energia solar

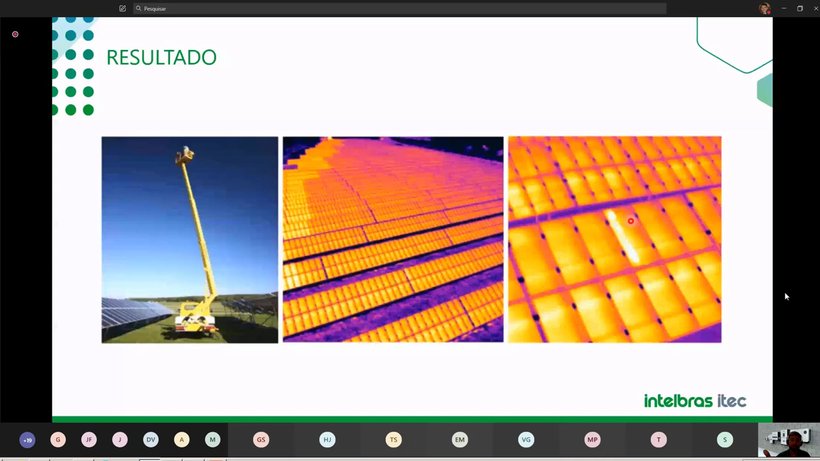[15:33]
Se foi sujeira, se foi problema de diodo, que diodo não era feito, pessoal. Aconteceu algum surto de um raio, ou próximo, ou aí, longe, galera, no beleza? Sistema fotovoltaico, o que, que pode acontecer? Pode danificar, no caso, o diodo. Que é solar. Beleza? Então, se atentem a esses pontos aí. Então, isso aqui está tratando de uma usina, beleza?
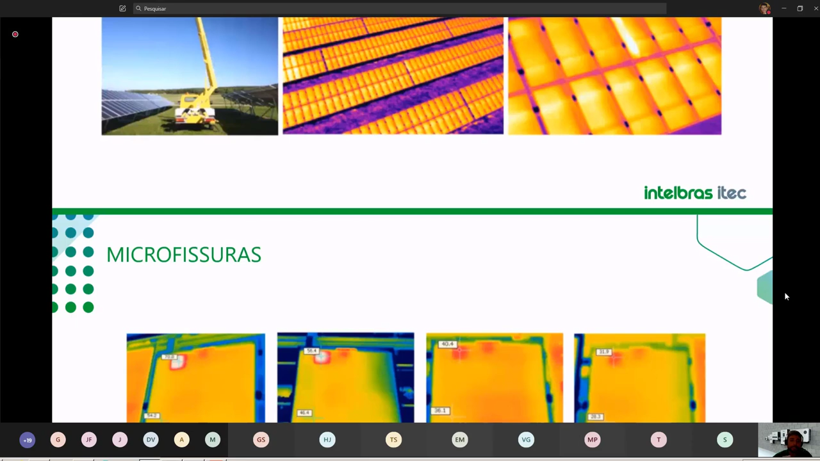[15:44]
Ó, exemplificando aqui uma diferença de uma célula, né, a temperatura da célula, em diferentes horários do dia. Tá? Por que, que eu tenho que fazer em diferentes horários do dia? Porque se eu fizer, por exemplo, 7 horas da manhã, a irradiação está muito baixa, a circulação de corrente sobre o meu módulo é muito baixa. Então, às vezes, eu não consigo notar um ponto quente tão grave assim, sobre esse módulo fotovoltaico. Mas quando eu pego um sol a pino, um índice de radiação muito alto, eu consigo verificar um delta T, que é a variação de temperatura sobre o meu módulo, muito alta já, caso ele esteja apresentando algum problema.
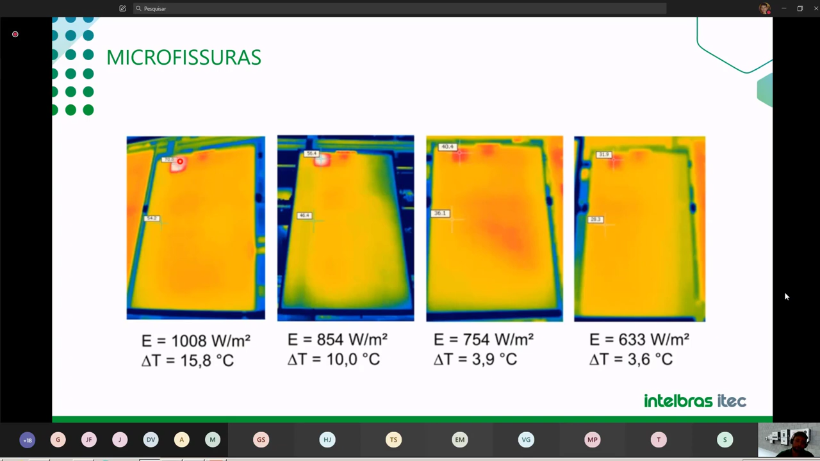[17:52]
tanto de corrente nos módulos posteriores que estão ligados em série ali, em paralelo. Beleza? Evitem ao máximo, então. Então, isso aqui é uma análise feita sobre uma câmera gráfica térmica. Beleza? Então, uma outra situação aqui é um defeito sobre o diodo. Tá? O diodo.
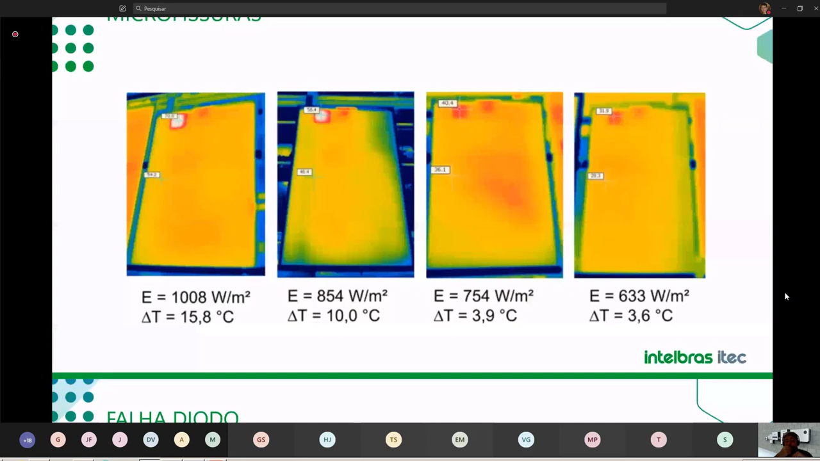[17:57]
Por exemplo, os nossos módulos fotovoltaicos, eles têm lá 3 diodos de bypass, tá? 3 diodos de bypass. O que, que significa diodo de bypass? Em situações com sombreamento, acredito que quem já participou de certificação nossa já viu um vídeo, né? Vai um sombreamento em cima do módulo, devagarzinho, né? Pegando um pedaço do módulo, as 2 colunas, depois as 4 colunas, depois as 6 colunas do módulo, né? Aí o módulo para por completo, né? Para que o diodo serve? Se eu pegar um sombreamento, somente uma das células, eu não vou parar a produção de todo o meu módulo.
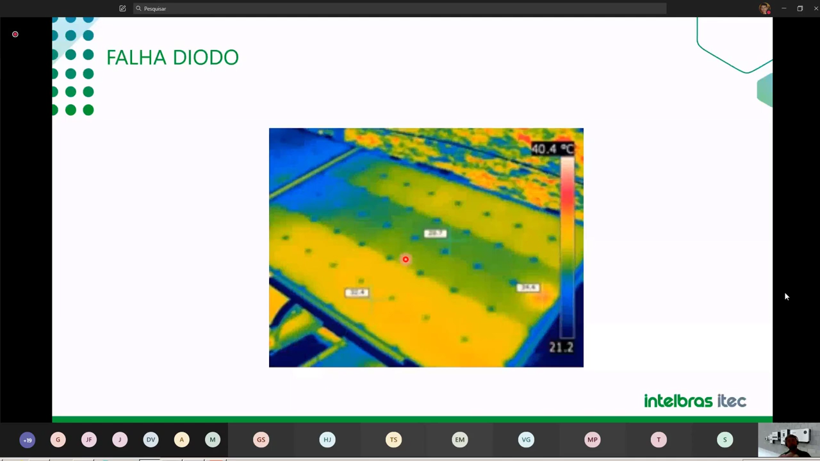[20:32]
On screen: scale top 40.4°C
Tudo isso é considerado usina fotovoltaica, é um gerador solar. Tá? Então tem que estar sempre monitorando, sempre alerta sobre o meu sistema. Tá? Então fale sobre o diodo aqui. Esse aqui é um exemplo. Tá? Algumas ferramentas aqui que vocês têm que ter atenção, né, que existem,